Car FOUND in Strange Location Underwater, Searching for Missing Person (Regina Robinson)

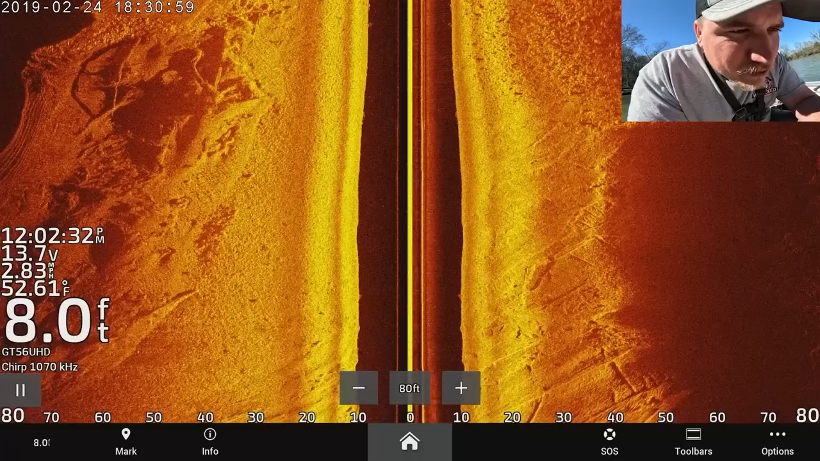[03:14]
On screen: depth 8.0 ft, water 52.61°F
Right there to the left. Yeah. No reason a car would be there. Check it again once the people leave.
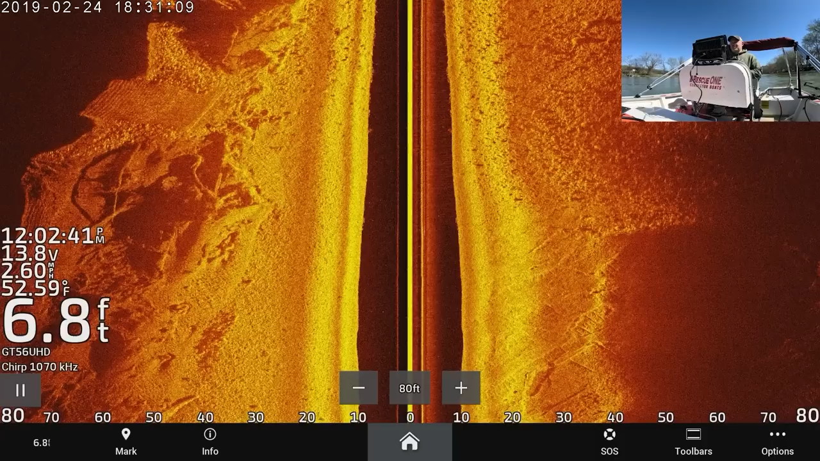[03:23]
On screen: depth 6.8 ft, water 52.59°F
It'd be weird to be a car right there though, the current. It's like barely just... Well, I mean, you could... I don't know. This is kind of new. I don't know exactly what it looked like before. But I mean, yeah, I think any place, like right here, you could get a car.
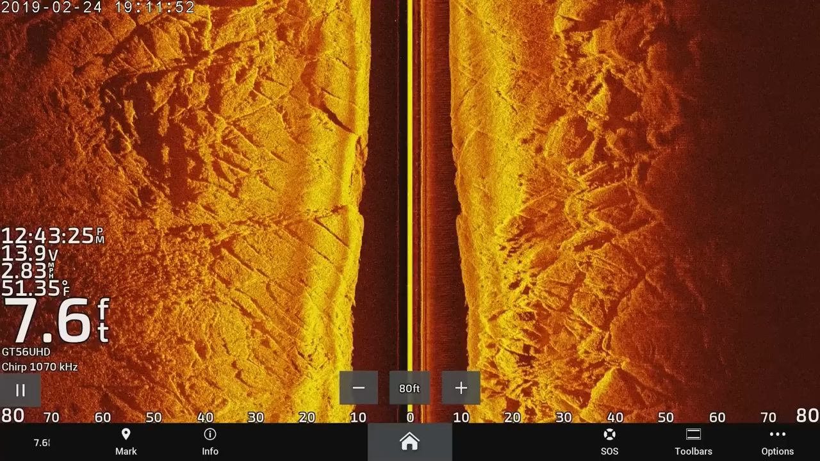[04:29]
On screen: depth 7.6 ft, water 51.35°F, speed 2.83 mph
Well, yeah, we'll check over it again. And the car is really weird looking. It's Celica? Yeah, it's like, there's not any things.
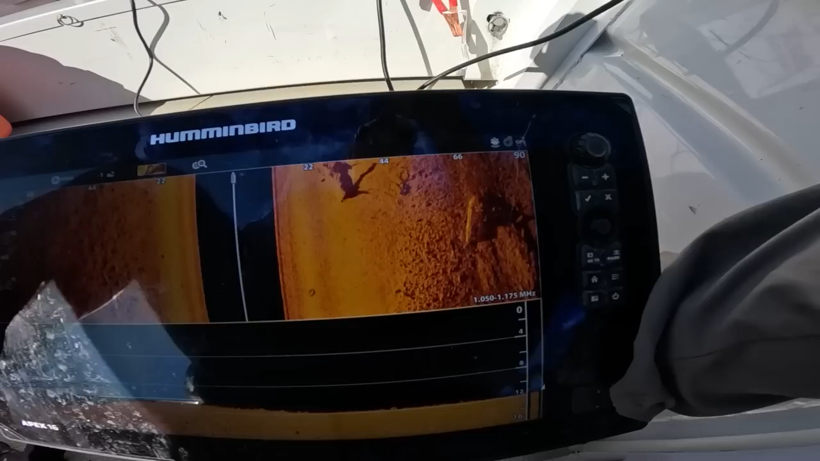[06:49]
I think that was it, but my shot's not good.
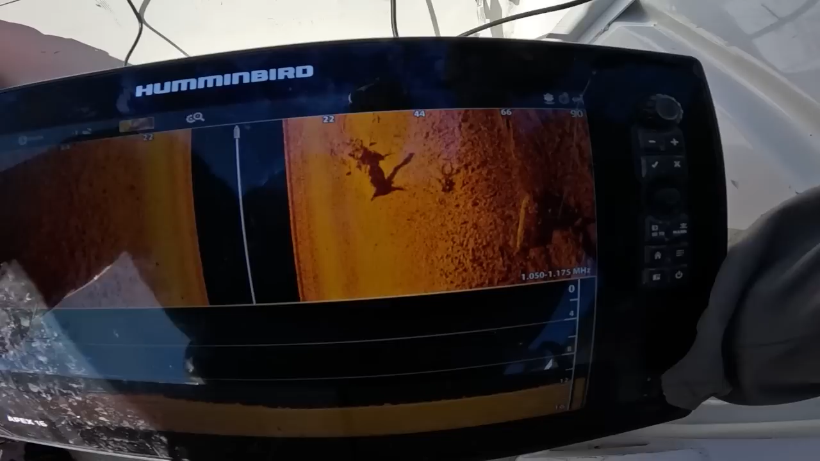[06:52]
Wait, it's like 70 feet out?
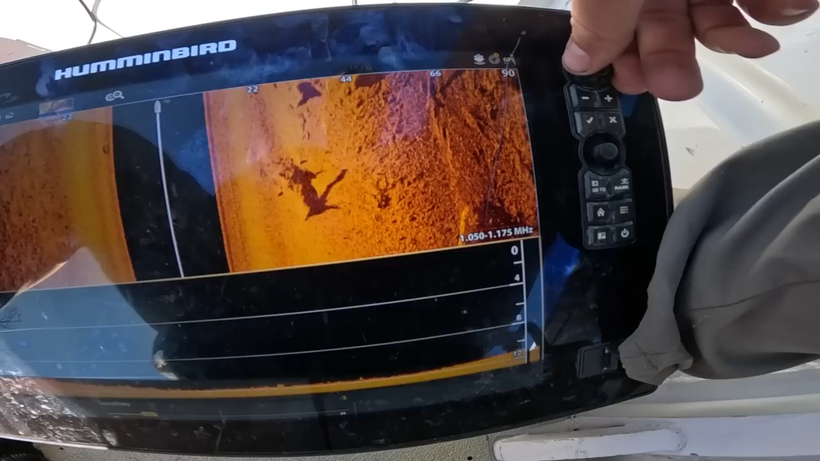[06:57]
No, yeah. On the map, it says there's a cemetery right there. Armstrong Cemetery. Oh.
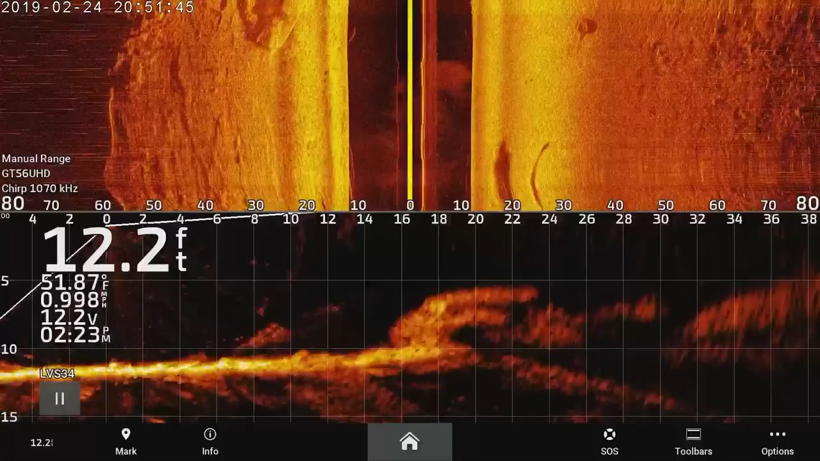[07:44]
On screen: depth 12.2 ft, water 51.87°F, speed 0.998 mph
That looks like an old, like, Cadillac or something. Yeah, that's a really good shot right there. That's a car, though. So you can see it right there. That was like a dang Crown Vic. Yeah. That's two-door, though. Maybe like a Thunderbird.
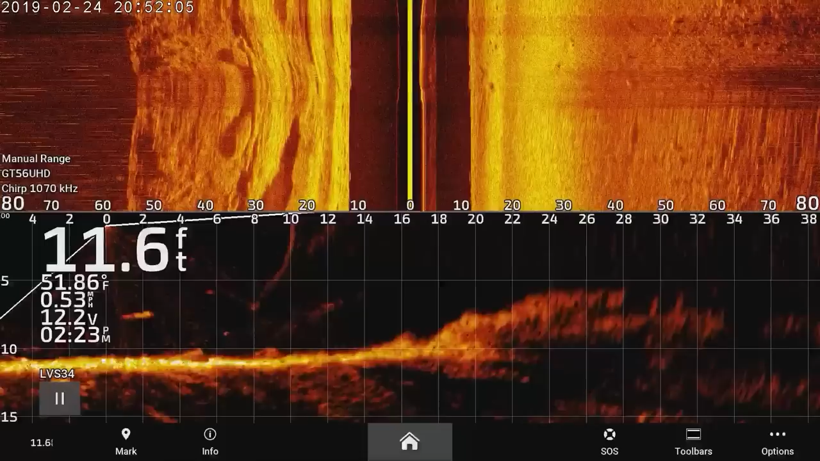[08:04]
On screen: depth 11.6 ft, water 51.86°F
See the window in the back. Yeah.
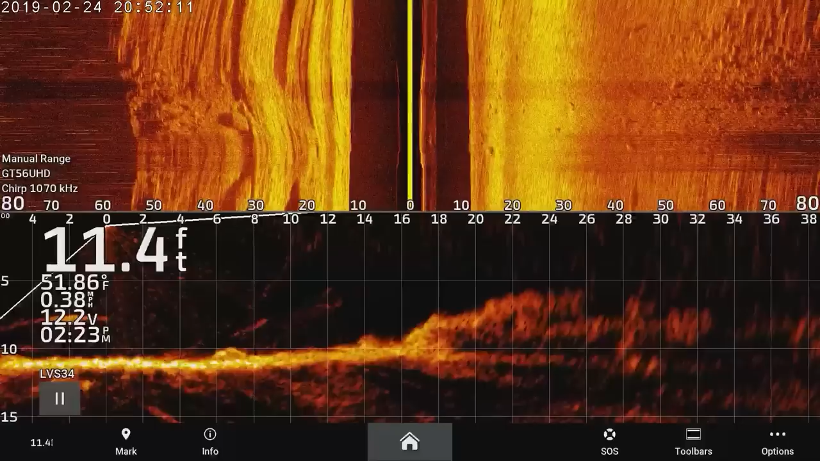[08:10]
On screen: depth 11.4 ft, water 51.86°F
Pretty good details. Yeah, I'm digging that. You can totally tell it's a car from there. It's not a Celica, let's go with that. So right off the bat, this isn't our girl, but it's definitely a car.
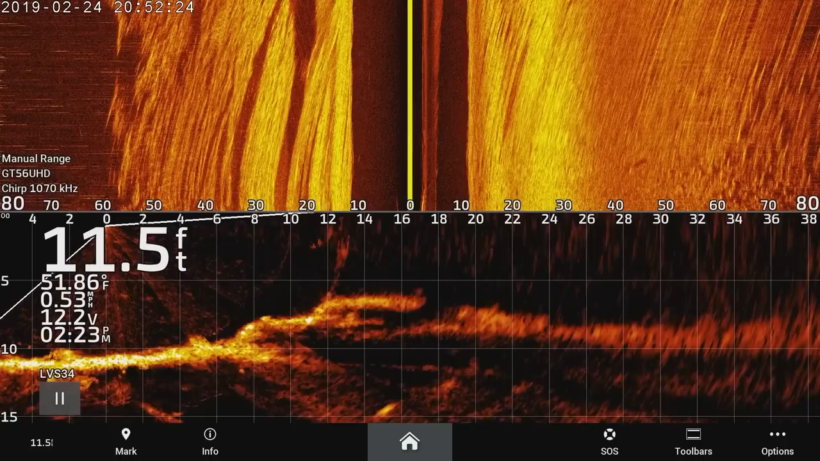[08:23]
On screen: depth 11.5 ft, water 51.86°F, speed 0.53 mph
And I mean, I don't know what, are we in between planes?
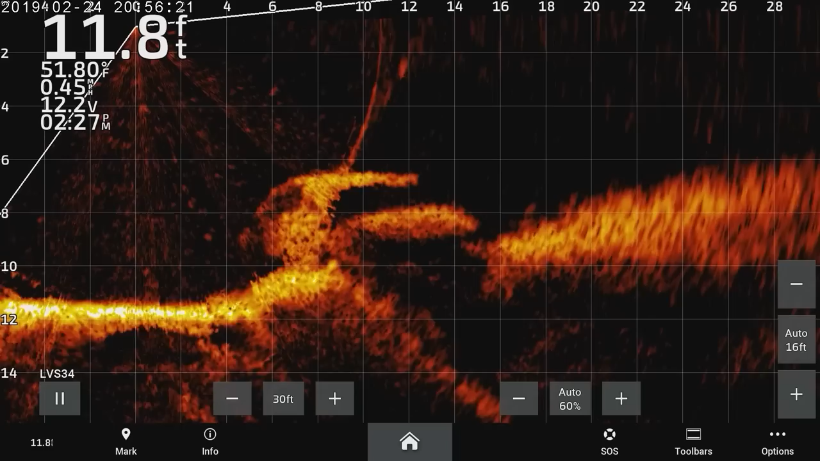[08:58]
On screen: depth 11.8 ft, water 51.80°F
If I had to guess, my infinite wisdom tells me Thunderbird.